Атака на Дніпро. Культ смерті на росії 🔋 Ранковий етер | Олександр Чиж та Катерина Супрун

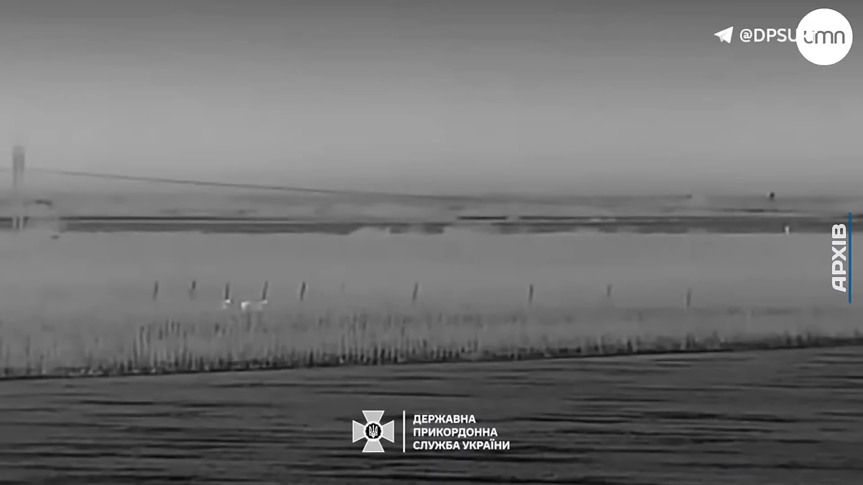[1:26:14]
повідомила, що дві групи порушників намагалися потрапити до Словаччини. Першу групу зафіксували за 300 метрів від кордону.
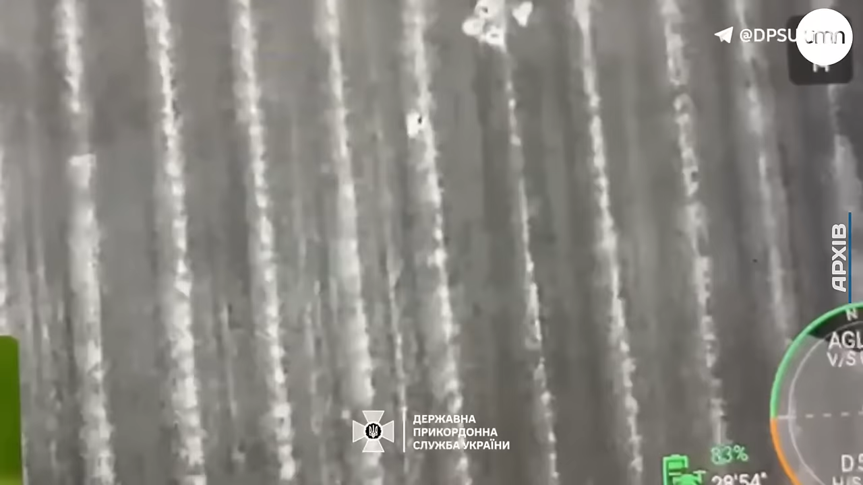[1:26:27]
Іншу групу виявили за пів кілометра від кордону,
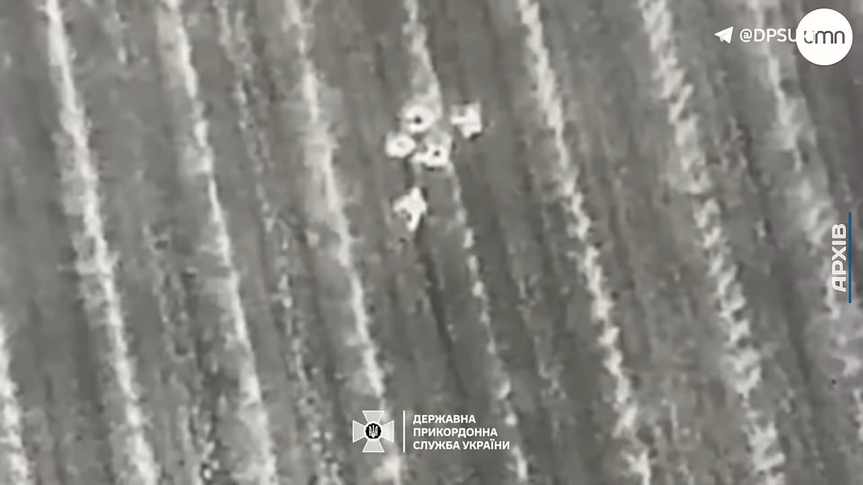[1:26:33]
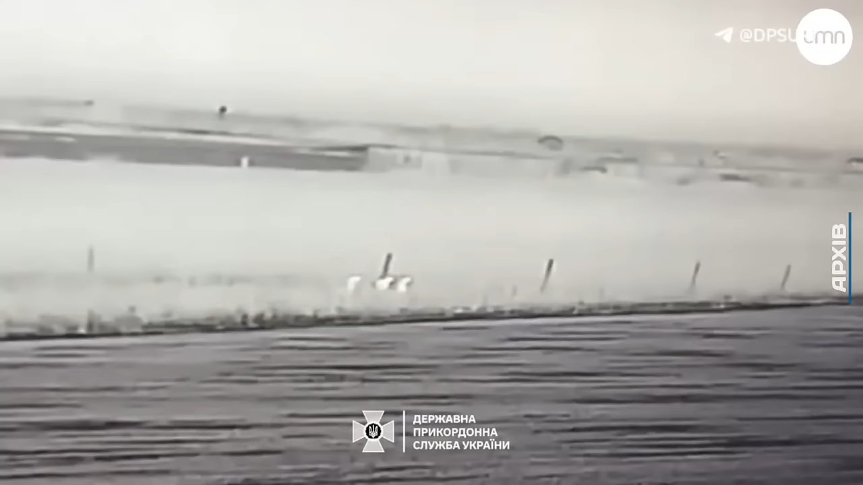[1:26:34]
зупинити незаконну подорож допоміг службовий собака. Усіх затриманих доставили у прикордонний підрозділ. Що мене завжди в цих відео вражає, що, значить, от бачите, дрон працює, да?
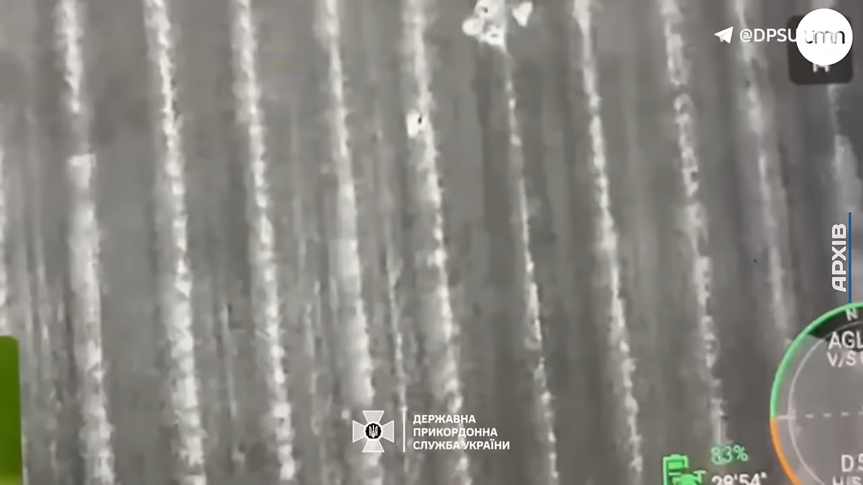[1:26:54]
Дрон міг би працювати в іншому місці. Але він потрібен тут і зараз для того, щоб прикордонники могли зупиняти от такі речі.
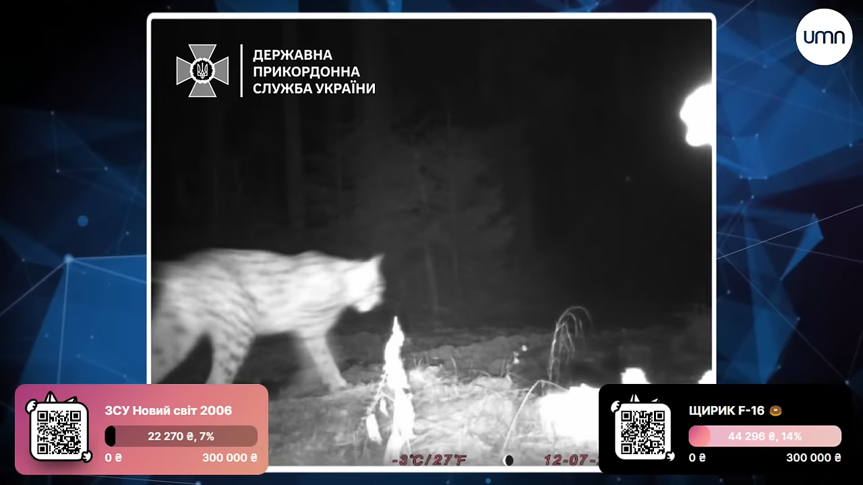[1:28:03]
пише Державна прикордонна служба і показує фотки рисі от в Карпатах. Хороший СММ-ник, що я можу сказати.